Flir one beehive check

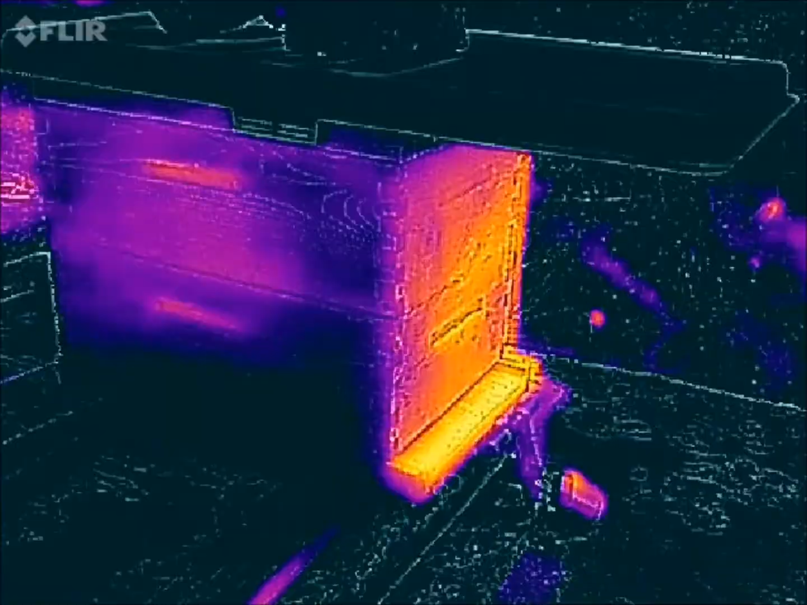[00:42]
so this is hive number one this is actually my most populated
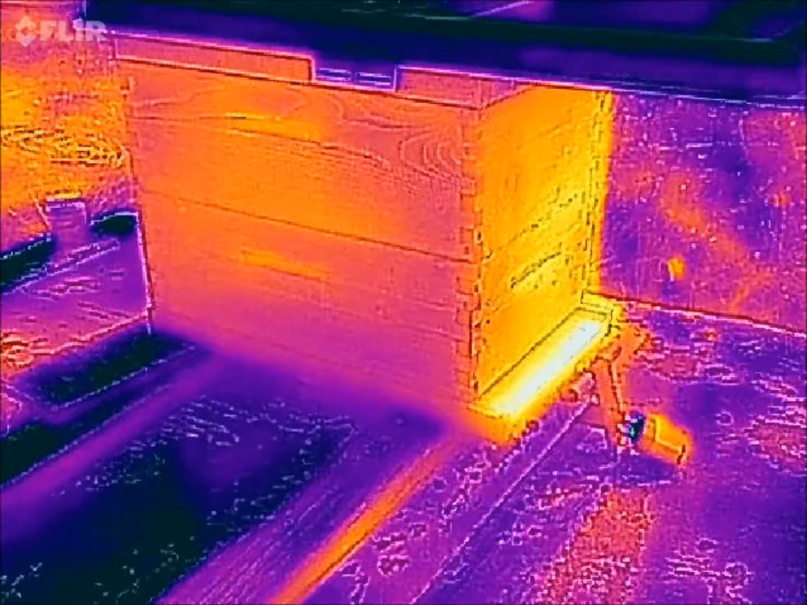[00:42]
hive right now surprisingly
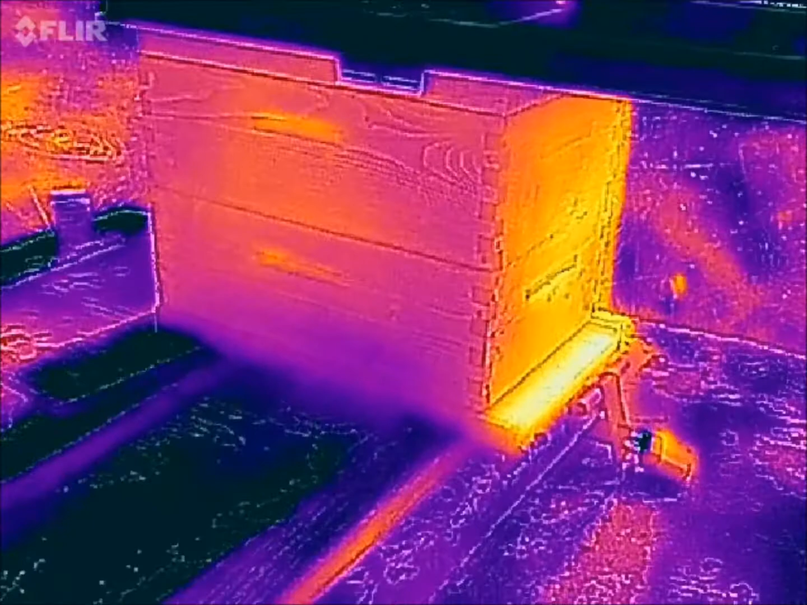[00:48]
I'm not seeing a lot of heat radiating through the wooden box
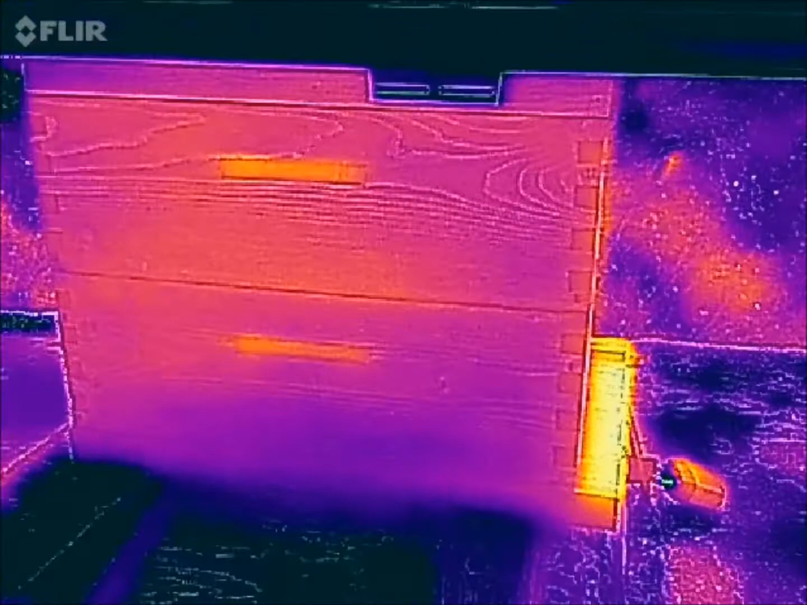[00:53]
it's three quarter inch pine kind of shocks me I thought I'd see more
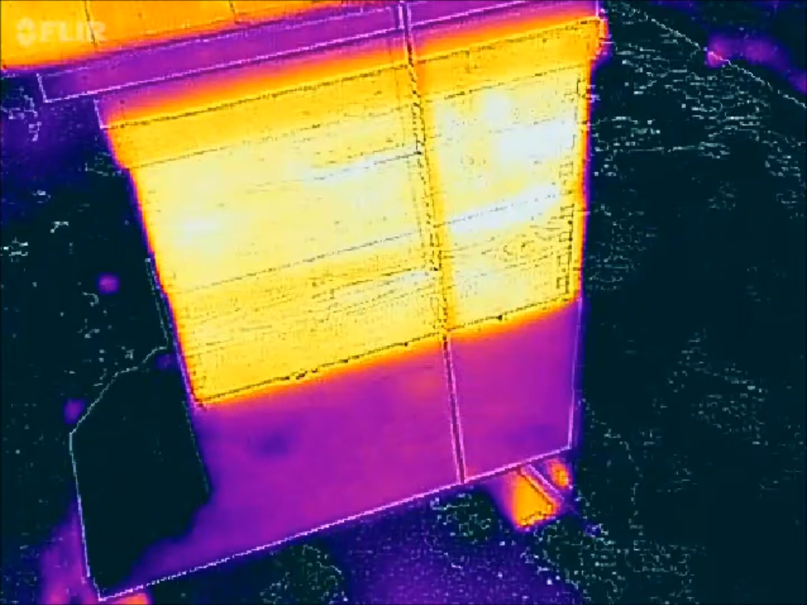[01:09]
hive is currently empty now this is a east
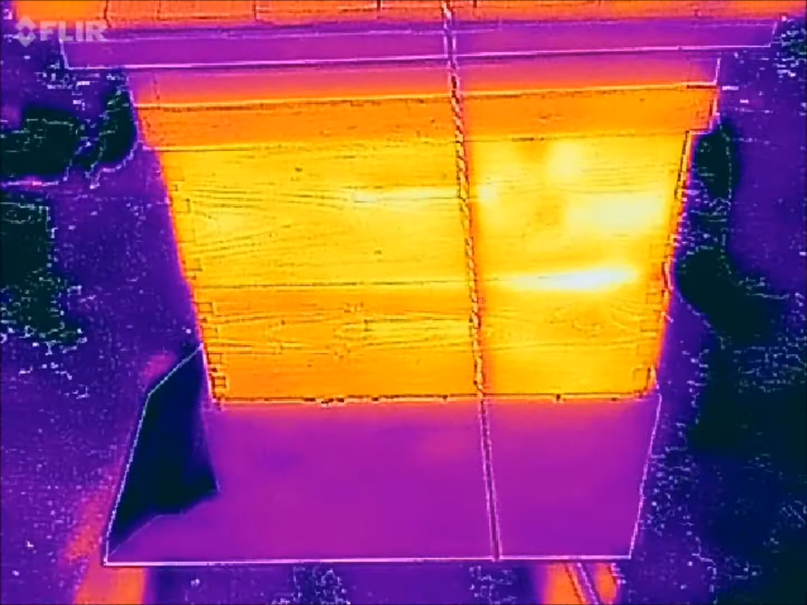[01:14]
side of the hive box so the Sun has warmed it up let's go to hive number
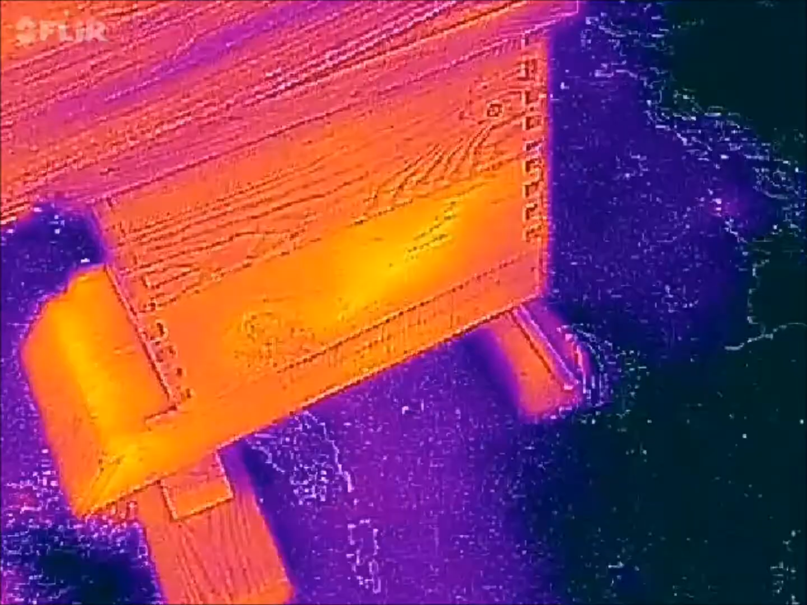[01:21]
fairly busy hive not as strong as the first
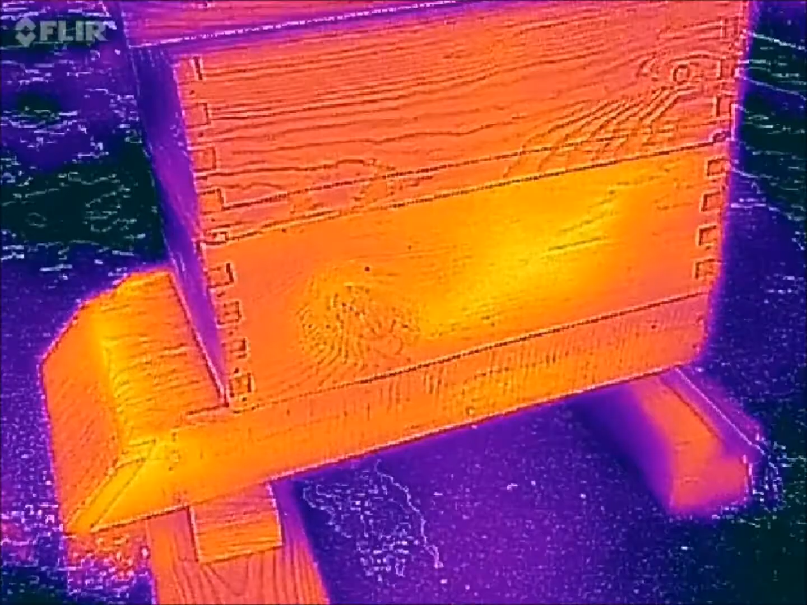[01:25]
one I need to get into
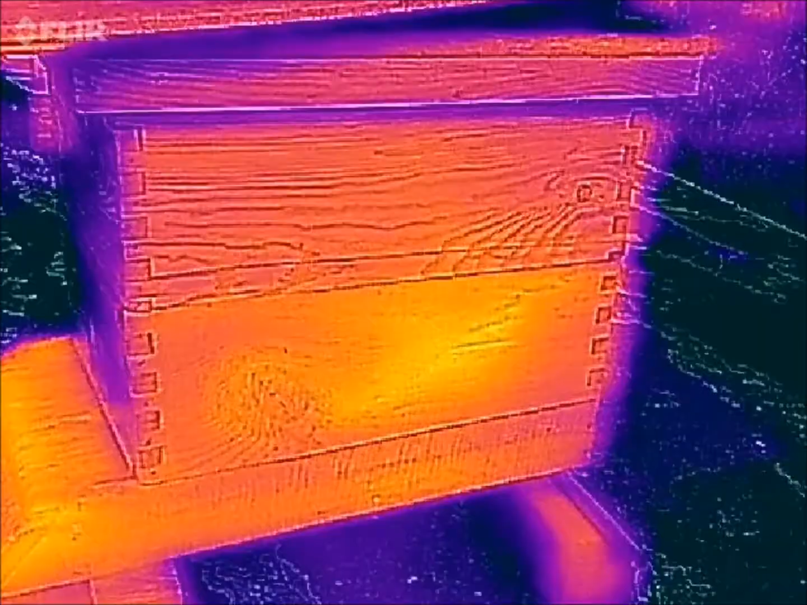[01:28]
these hives actually and check them out there's one little bee coming
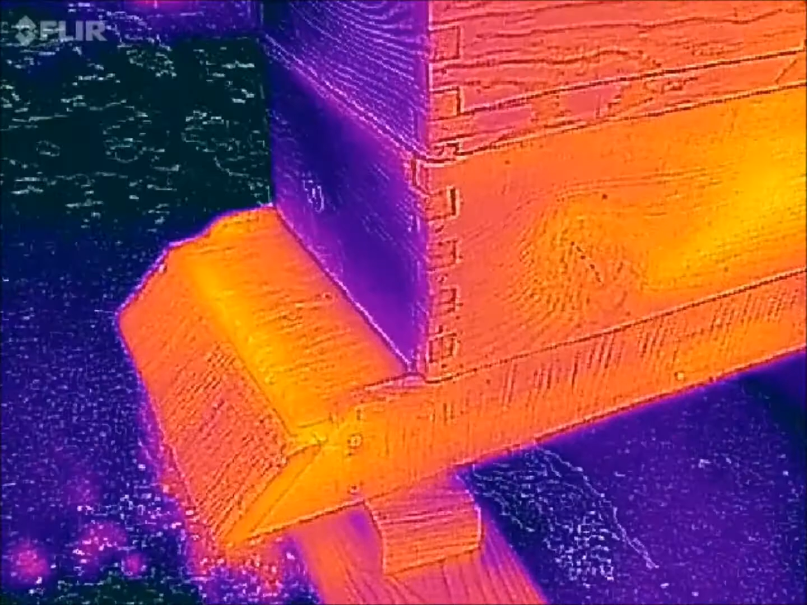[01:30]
out there I
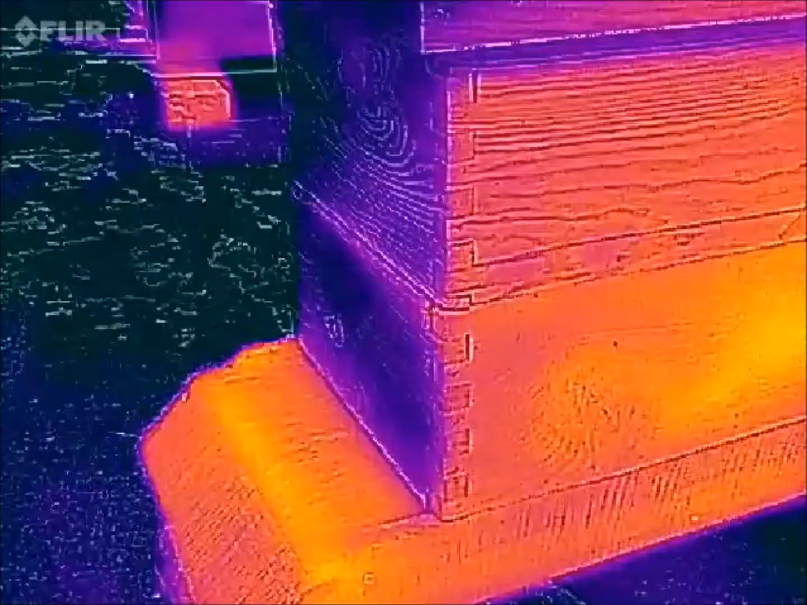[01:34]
was
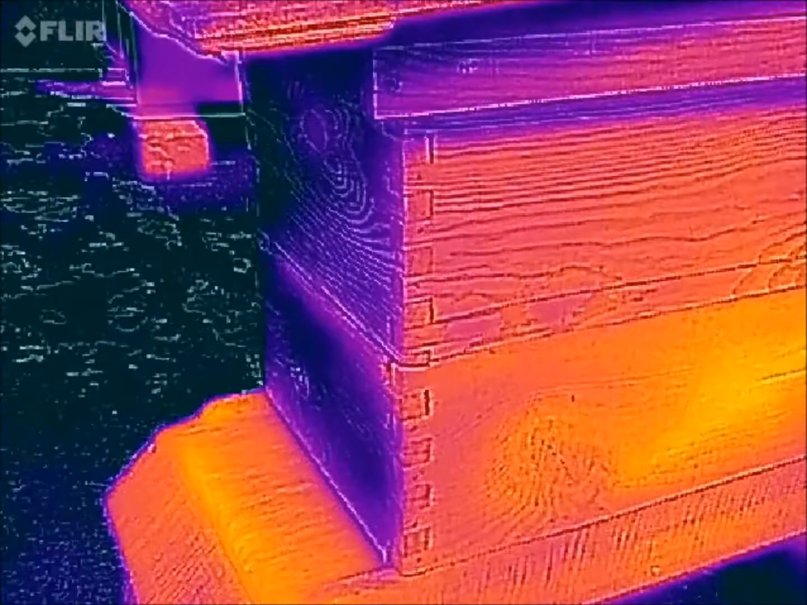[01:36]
really hoping to see more heat radiating through the box hive
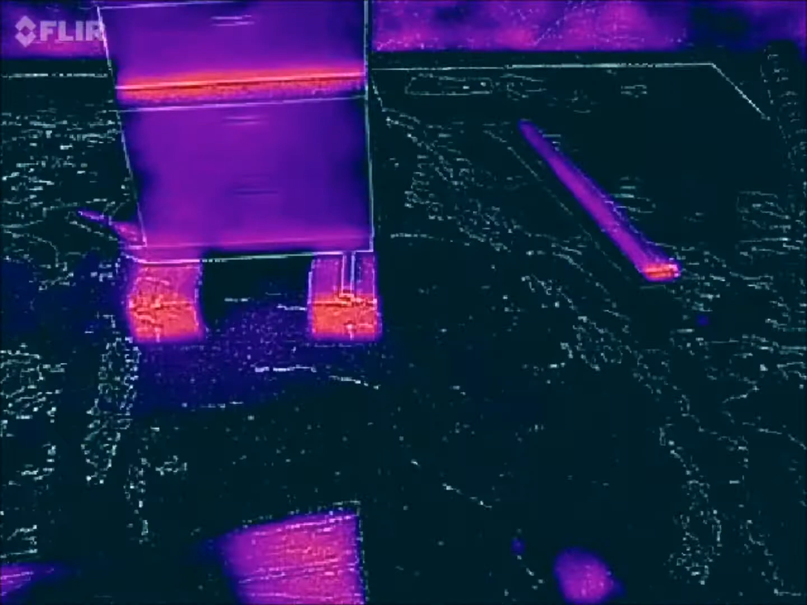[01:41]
kind of a weak hive in fact I really need to get into this one and do some
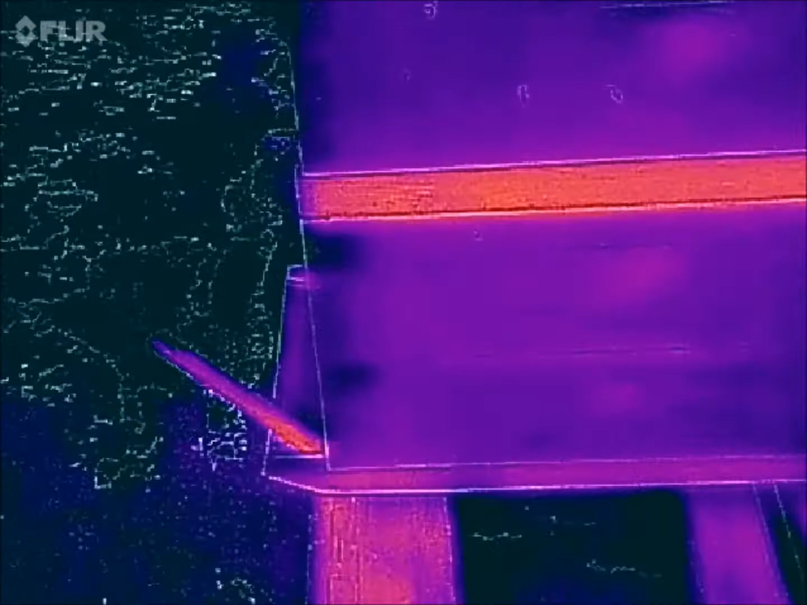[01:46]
checking on them I just gave them some a pollen
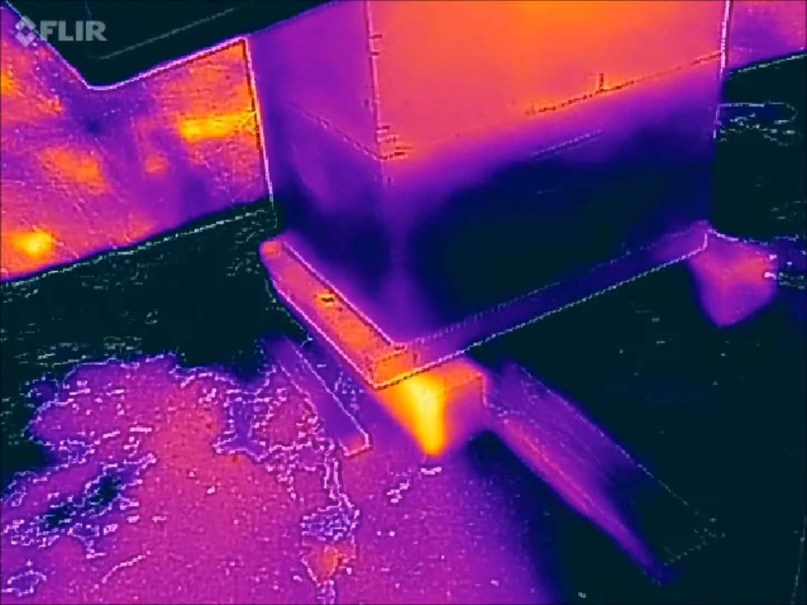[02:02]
is my newest hive and they're showing a little activity this morning thought there's a bee hooked upside down let me get right in on them here
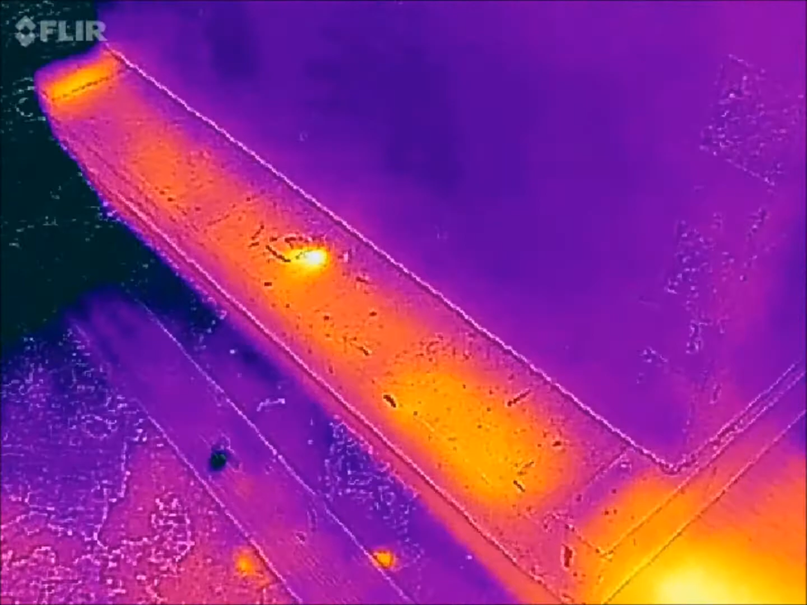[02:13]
he's putting off a lot of heat for a little guy there's a couple down here on the concrete
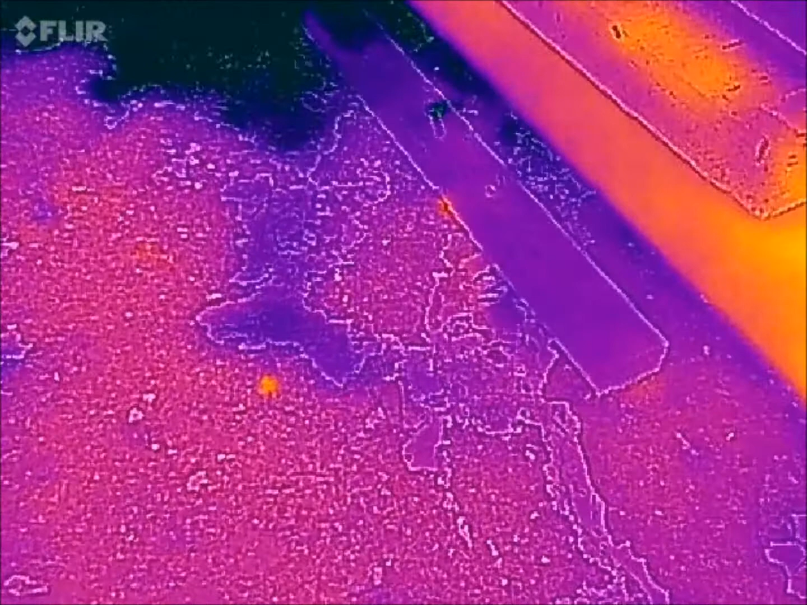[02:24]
so that handle you can see where the handles hot see I pointy right there
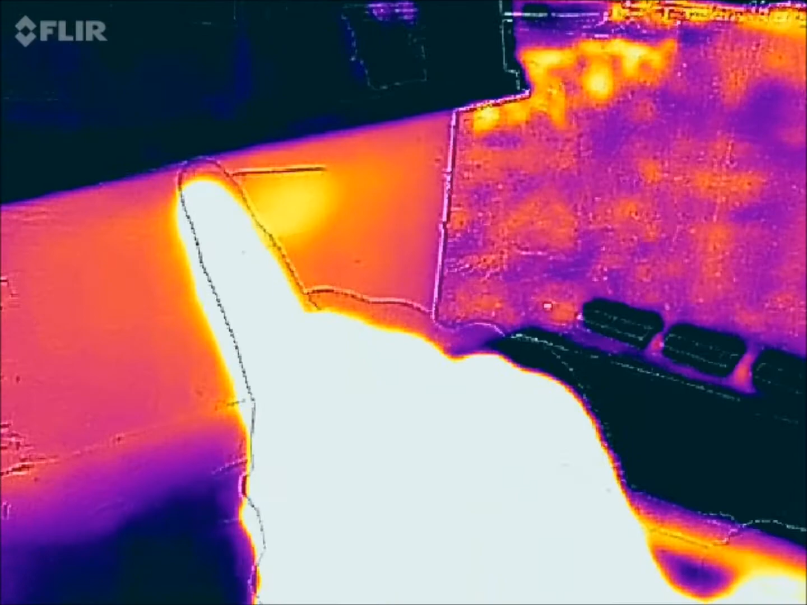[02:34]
that's thinner there so
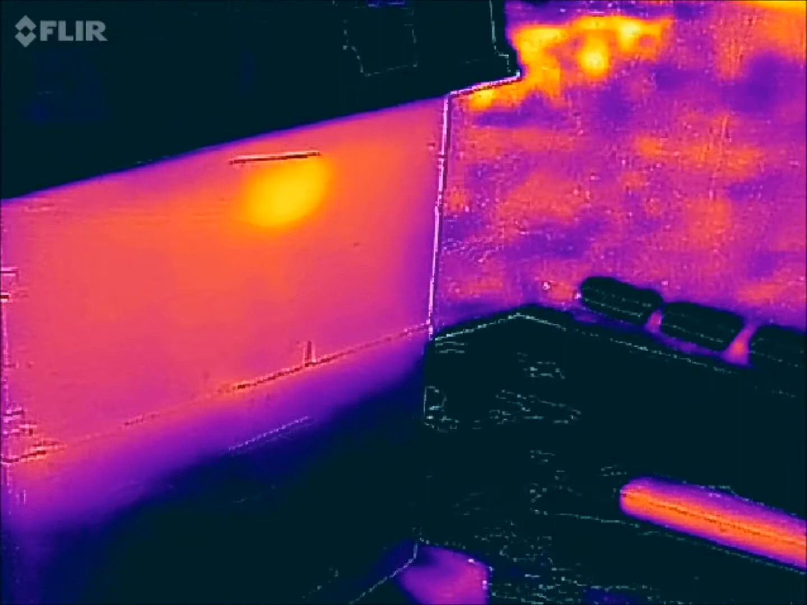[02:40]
that could be the heat radiating through anyway this was just a test run I wanted to see how well
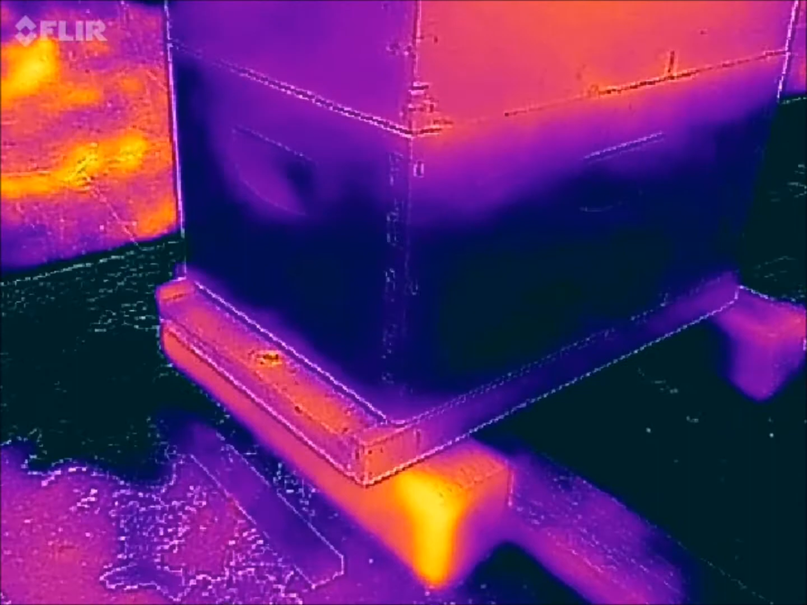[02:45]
it would work through the wooden high is now during the middle of winter when it's really cold out this might pick
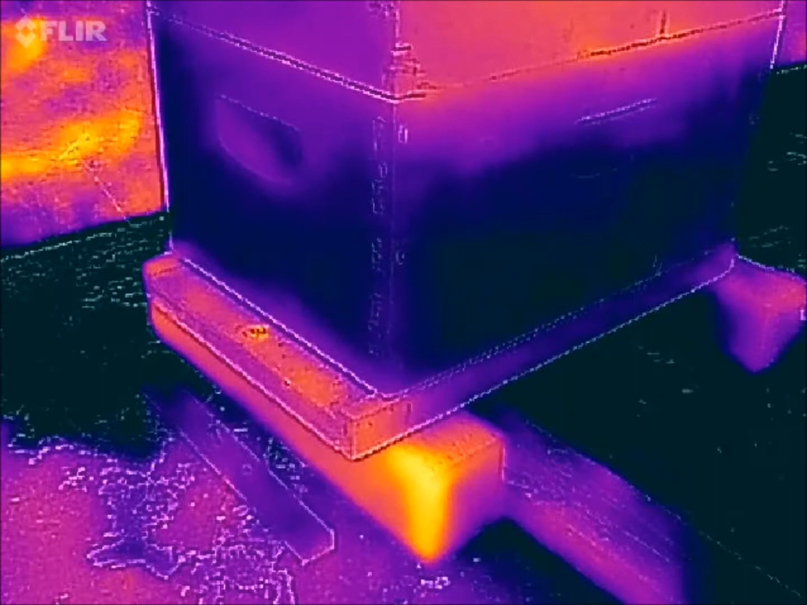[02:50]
up better for those of you who are curious how well this worked there you